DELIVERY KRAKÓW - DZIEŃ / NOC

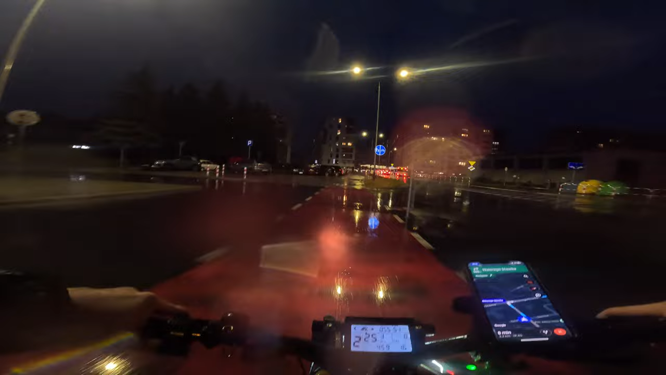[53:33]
No już za wiele gadać nie będę, bo mi zimno, mokro, nieprzyjemnie jest. Jak ja nie zaleję tego roweru, to będzie cud.
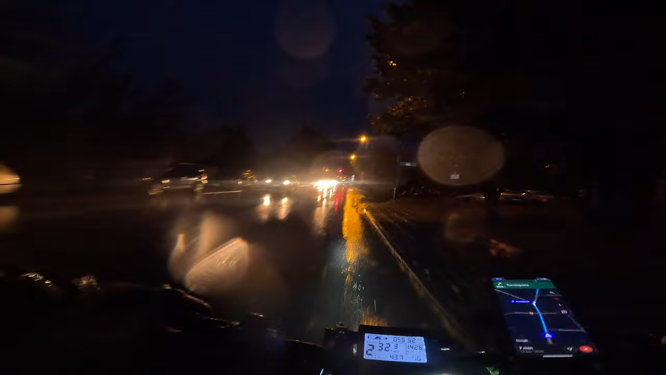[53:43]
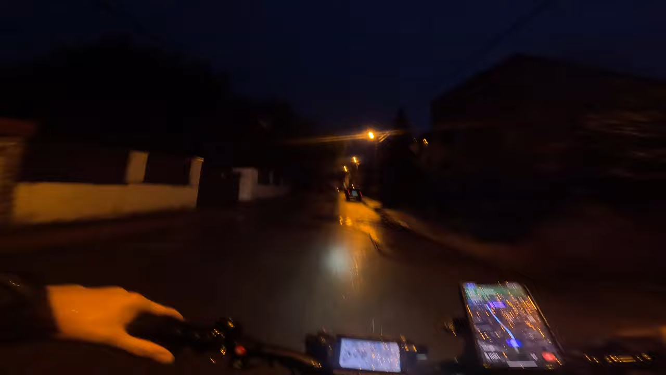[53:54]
O, prawie żabę rozjechałem. Kurde. Idziemy ją zobaczyć.
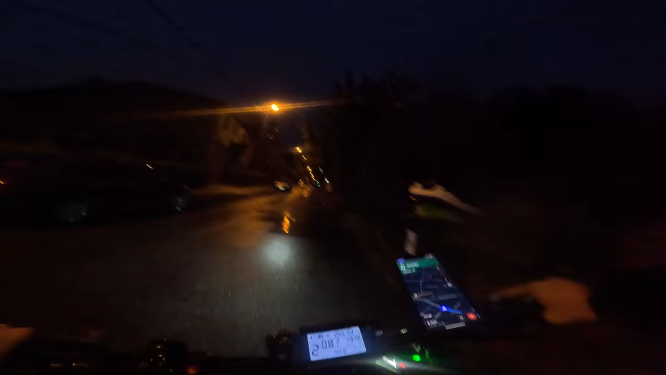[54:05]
Ty, tylko żebym teraz na nią nie najechał. Gdzie ona jest? Przekumkała sobie już dalej.
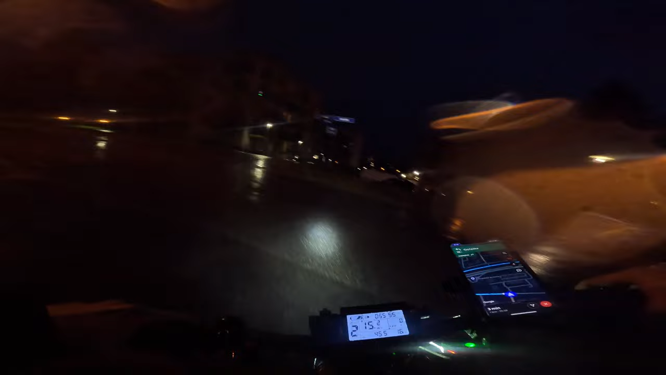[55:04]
No musi być tu przejazd, nie będę dookoła ją.
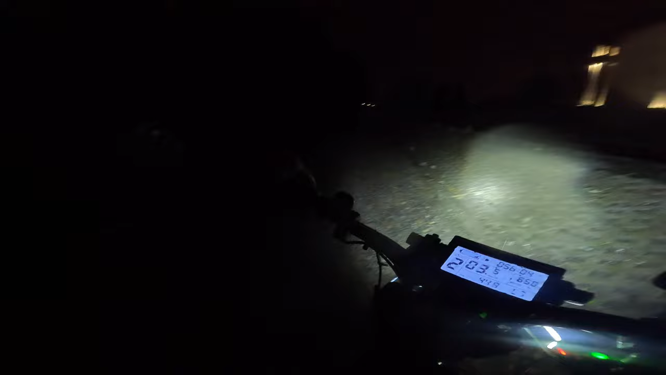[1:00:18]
Wiedziałem, że jak urlop będę miał, to będę odpierdolił. Ty. Chuj, nie tu. A może jest tu jakiś przejazd? Nie no, jest.
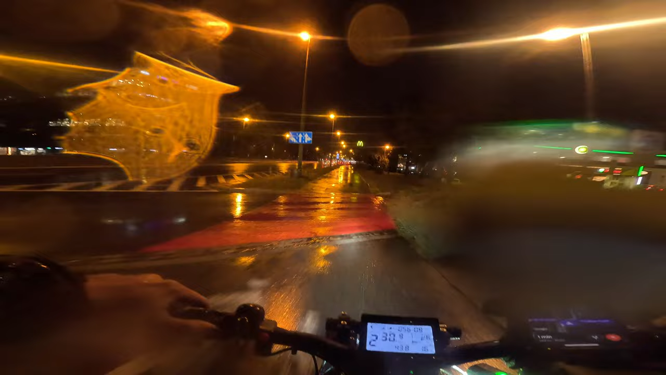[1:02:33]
Dobrze, że zrobili to okienko tutaj na Wadowickiej, bo nie chciałbym się tak ładować do lokalu.